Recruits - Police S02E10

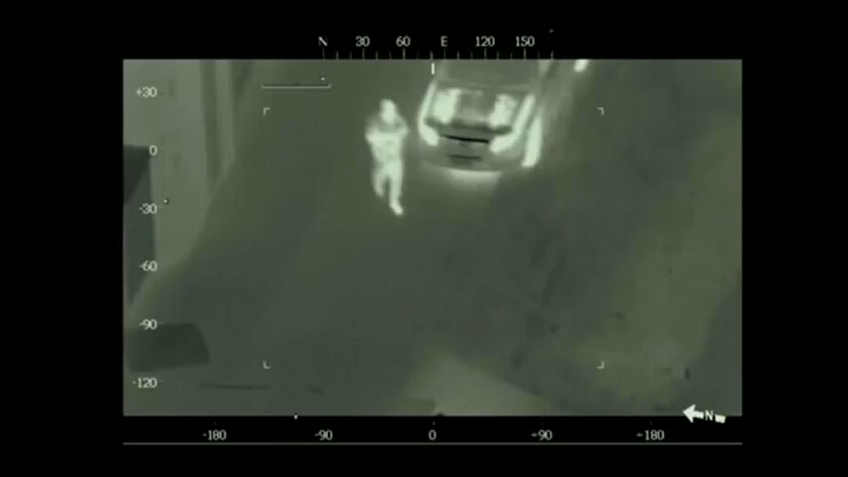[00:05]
A fugitive on the loose at a Sydney oil refinery.
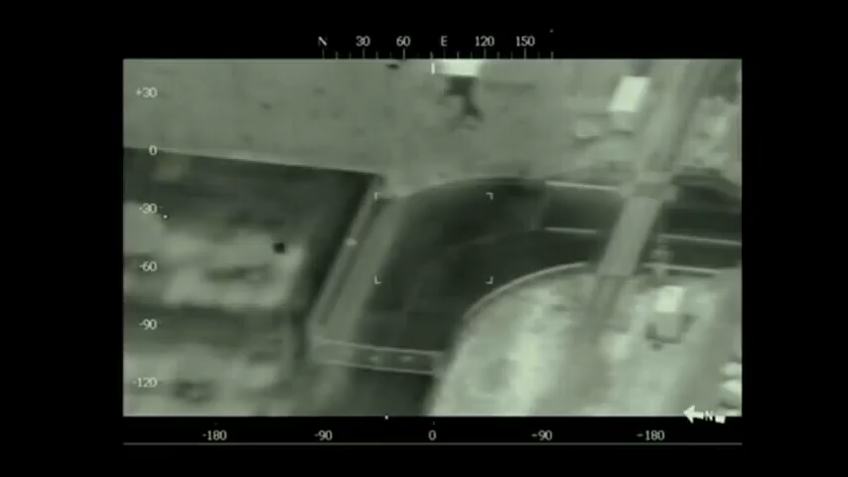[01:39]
Polair, with its heat-sensitive camera, has been called in to join the search.
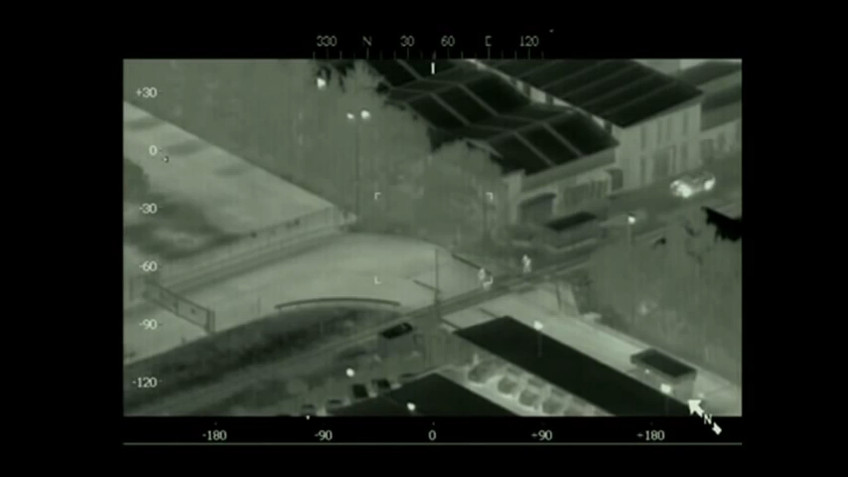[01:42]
He went over this fence, yeah? Yeah, straight up there. But did he get, what, this fence here where the bobcat is?
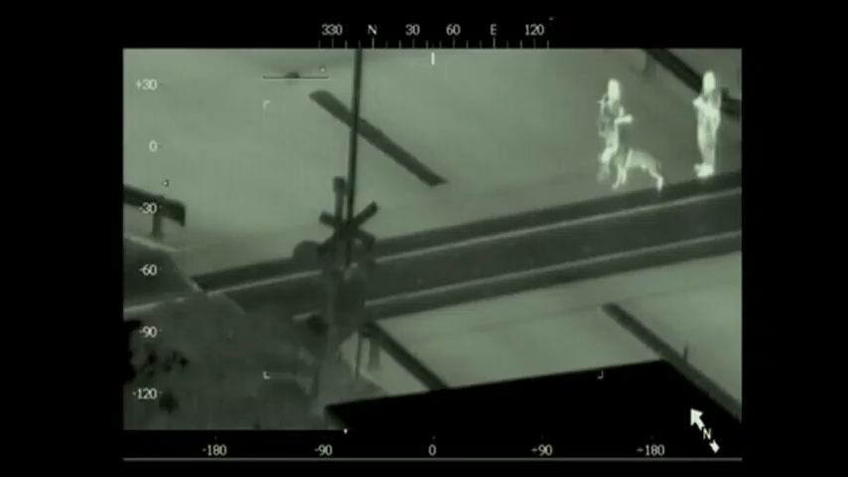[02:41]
There's a dog coming to sniff him out and chase him down, so we'll see what happens.